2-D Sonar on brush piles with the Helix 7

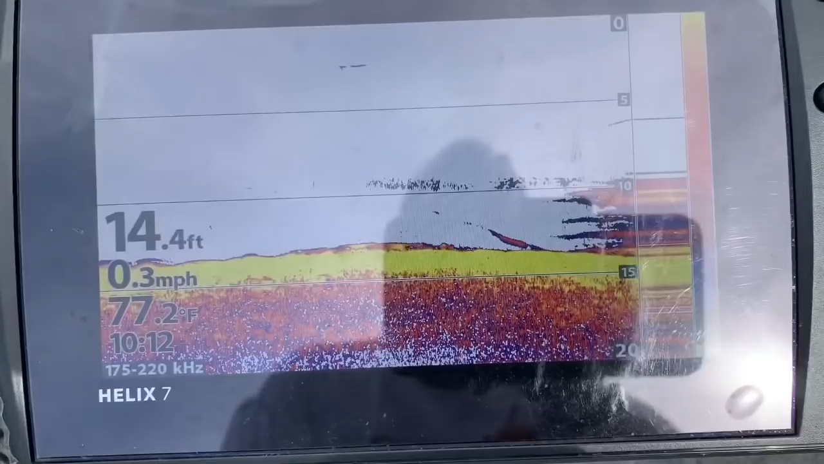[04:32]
On screen: depth 14.4 ft, water 77.2°F, speed 0.3 mph
Let's see, this looks good. There's some fish there on top of him, Sam.
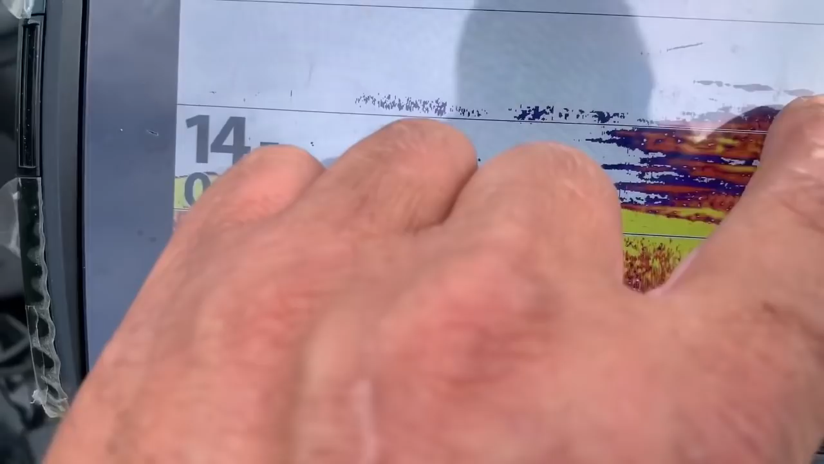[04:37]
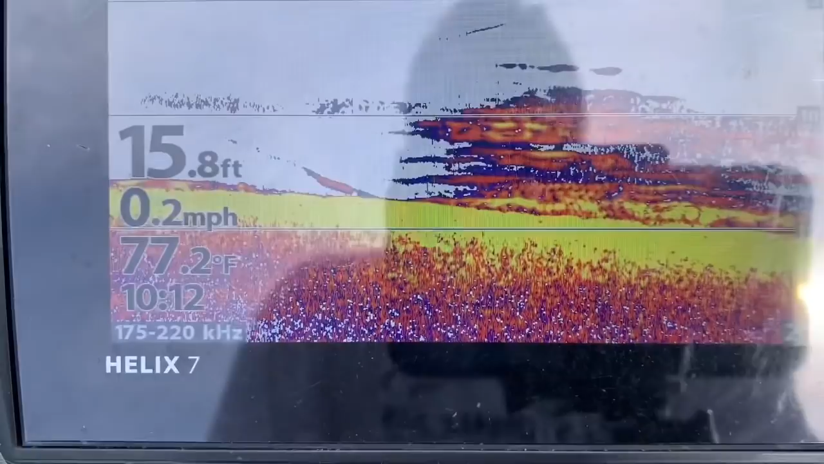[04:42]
On screen: depth 15.8 ft, water 77.2°F, speed 0.2 mph
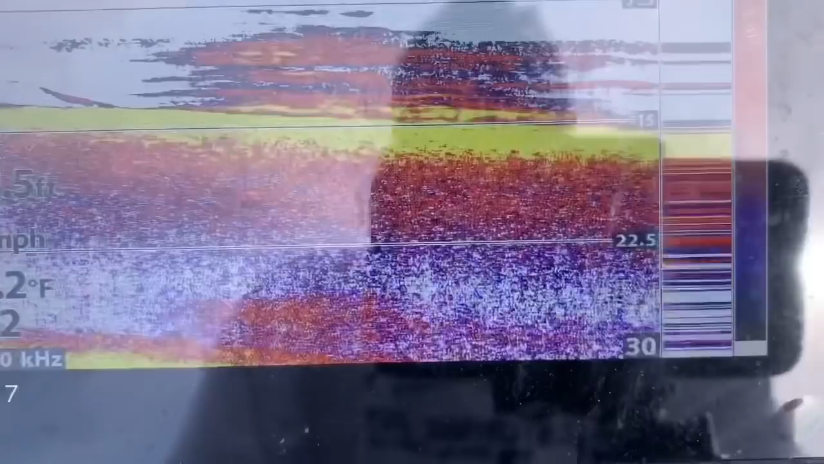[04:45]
I caught just a corner of it.
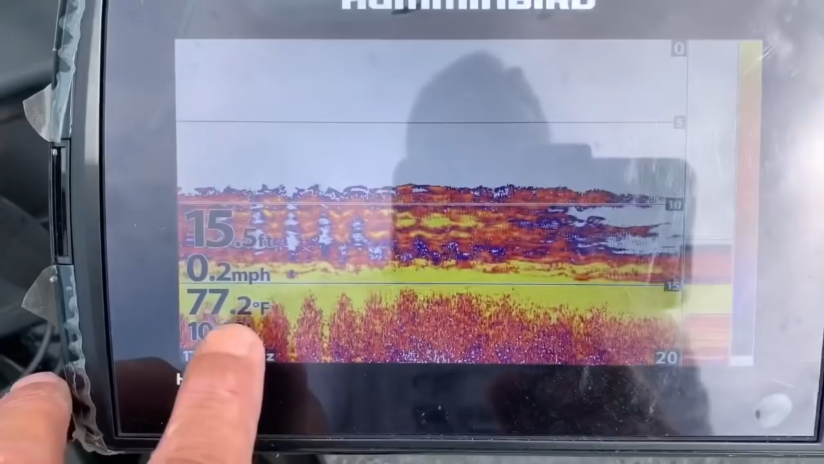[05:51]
On screen: depth 15.5 ft, water 77.2°F, speed 0.2 mph
See, I'm 15 foot after I fall off of it. Water temp 77. So.
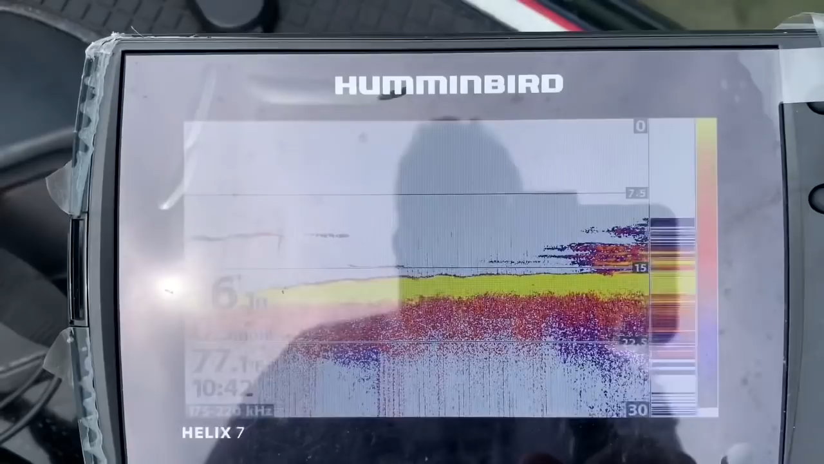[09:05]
A whole lot of fish on this one. You can see it's a good little brush pile.
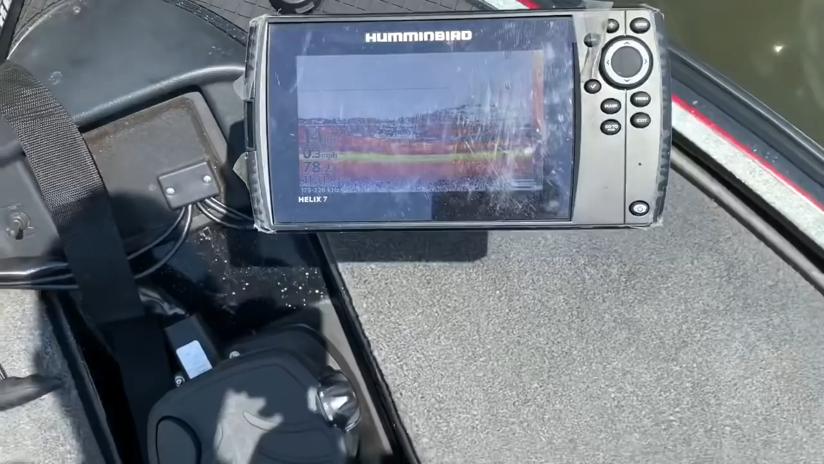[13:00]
This is a good one here.